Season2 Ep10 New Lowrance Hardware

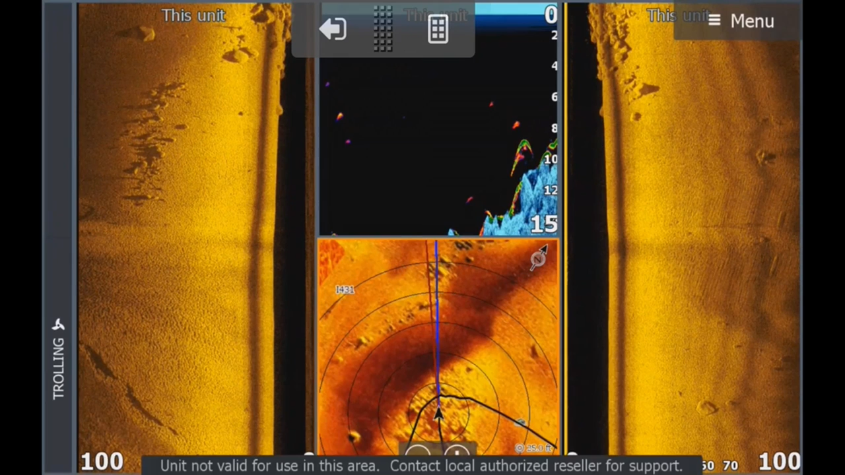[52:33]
You've got the black water, which is your water column, and then it hits the bottom, and then it's clear, and then it's got those dark bands there. Guys, that was a thing we had with the old LSS-1 on 800 kilohertz. I don't know if you remember that. It was something that we eventually didn't even see anymore.
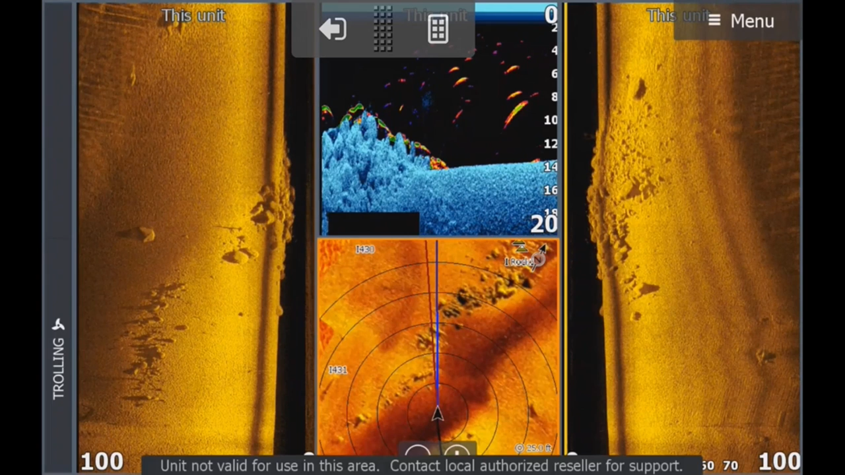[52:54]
For guys like me that create charts, it's a little bit of a mission because I don't want that
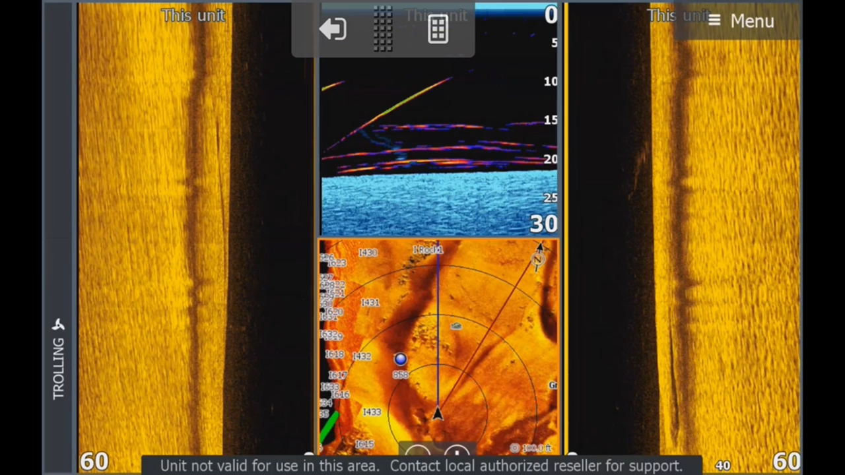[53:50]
The minute you put the slightest movement, I'm talking about 0.1 kilometers per hour or a slight turn on your trolling motor, bang, it just goes sharp. So that was a shock for me to see what a tiny amount of movement cleared that side scan up beautifully. Right, who have I missed you? Miguel, good evening. Tony Atkinson, hi Tony, how are you doing? John, what transducer was used with that? John, I presume you're talking about this here.
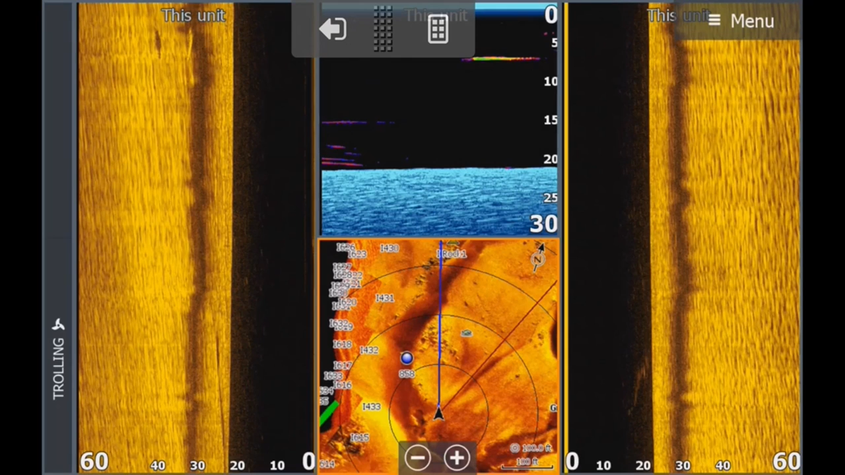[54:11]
This was the 2-in-1. We actually didn't even have a 3-in-1 here. This is the 2-in-1 transducer. You can see on the side. Jeez, can you guys see that fish on the left-hand side of the screen there? I just saw that now for the first time. You see how I get distracted. Still got fish in my blood, even though I spend all my time mapping now. But, let's see, where were we?
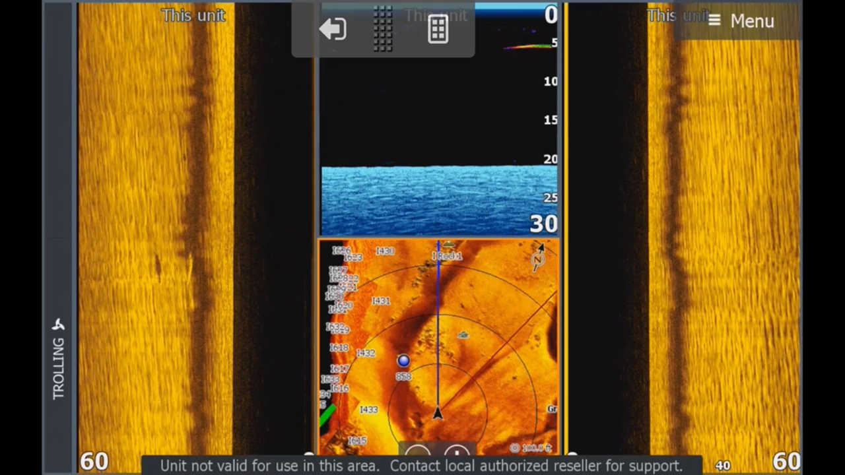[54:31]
So this was the 2-in-1 transducer for the side scan, and obviously in the middle I was using a TM150.
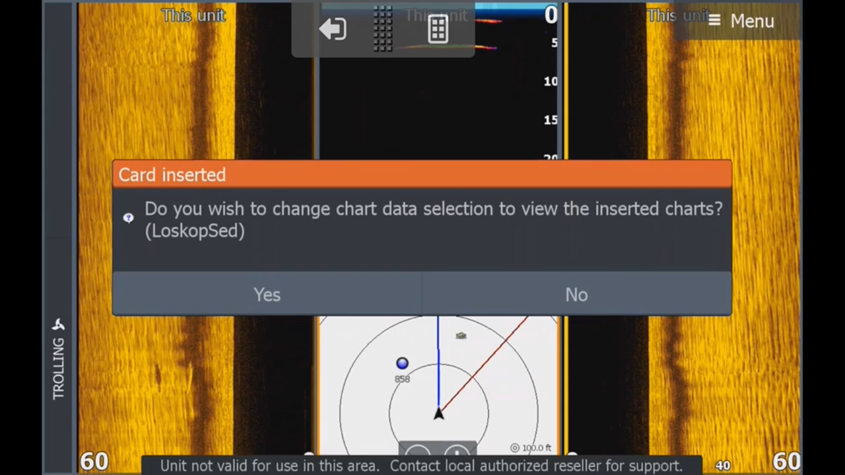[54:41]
Mike says he loves the setup. Yes, no, it's awesome. It really is fantastic. John says, when is Lowrance anything like the LiveScope from Garmin? John, it's coming. It's coming in the next three to four months. We should have it. I would give it 6 months for a little bit of teething, but it's here. It's definitely on its way.
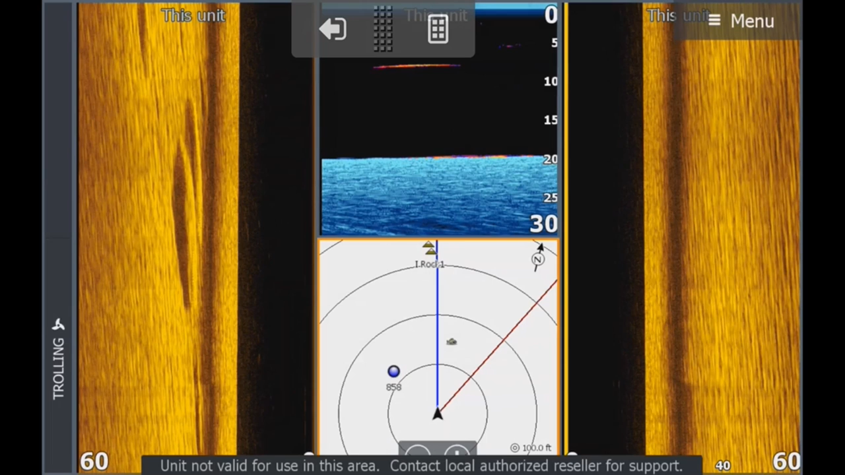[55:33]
Live sight. Coming soon. That's the business right there. John Detzel says, do you get an image just like the bottom center? John, this bottom center, geez, I put this video up on a couple of forums and on Facebook, and everyone was very excited about active imaging, but this center bottom, everybody was very excited. These are our Fishtech HD charts. These are, yeah, our Fishtech HD charts, where we go and record the data, we put it together.
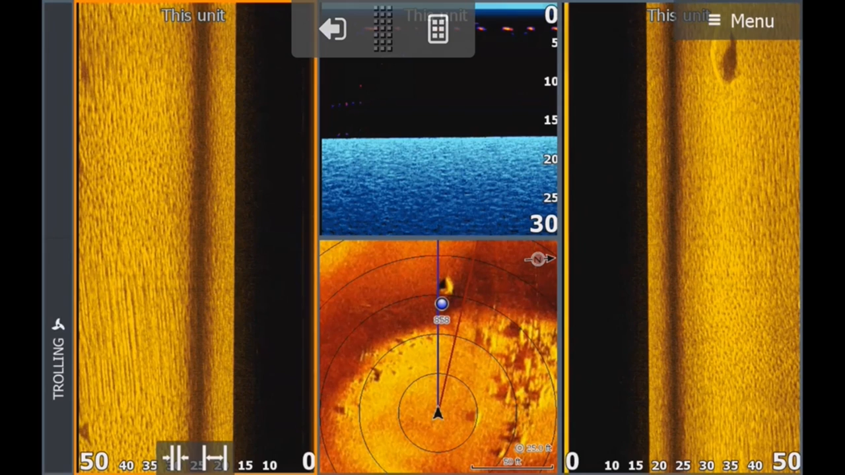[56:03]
It's a painstaking task. And yeah, we create Fishtech. I can proudly say we create the best charts in the world. Not just for any one, like Mosaic or whatever, but it's a combination of things. We use drones, we use shoreline imagery,
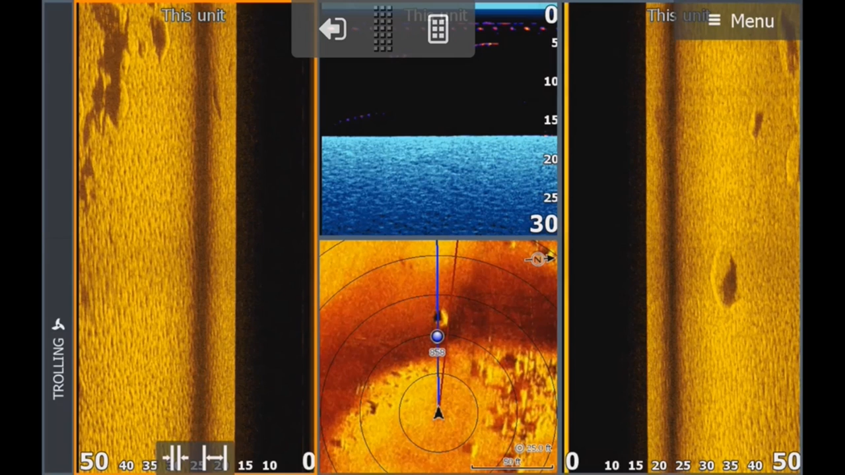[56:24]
we use all sorts of amazing things, which certainly does make a big difference. Just to show you, if we go to chart here, we go to more options. Let's go to Ultra HF. There's our Ultra HF. I don't know if you can see that. This dam, De Hoop, has got a lot of trees, which actually made life quite difficult.
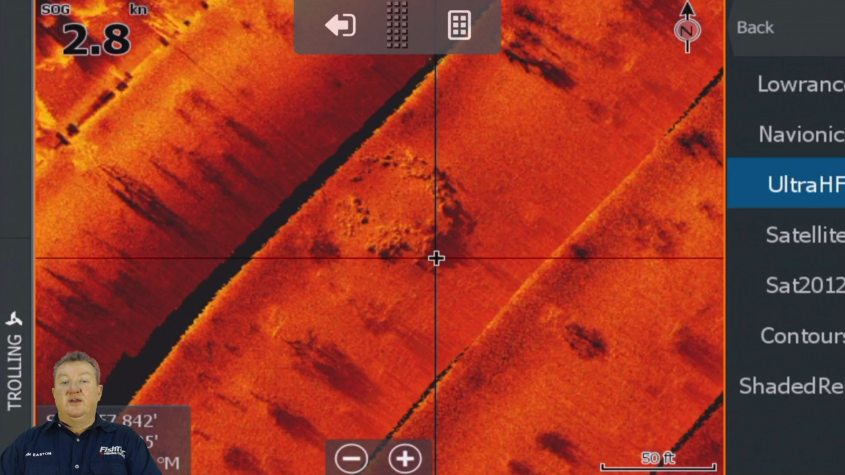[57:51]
So, you know, these type of things, watch out for the shadows. So that's what center bottom is all about. Well, there, now it's over there.
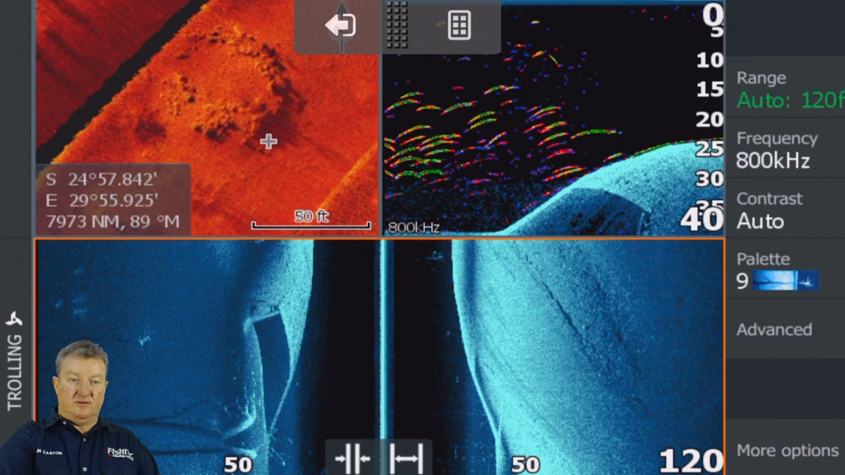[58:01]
But anyway, you get the idea. Mike Callahan says, is 18.3 update going to bring this type of screen to carbons?